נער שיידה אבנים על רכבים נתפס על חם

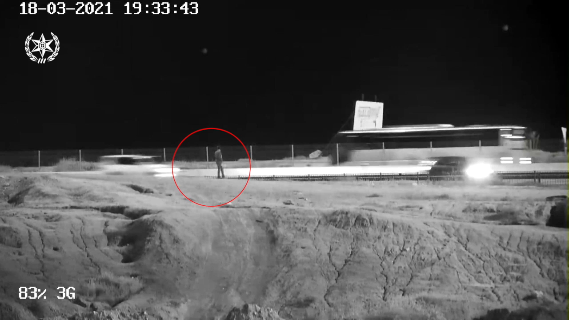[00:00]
תחנת העיירות ביחד עם יס"מ נגב נערכו לפעילות של מארבים ממושכת. במהלכה זוהו שני חשודים אשר מגיעים לשפת הכביש בכביש 31, מחכים לאוטובוס שיגיע ומיידים לעברו אבן.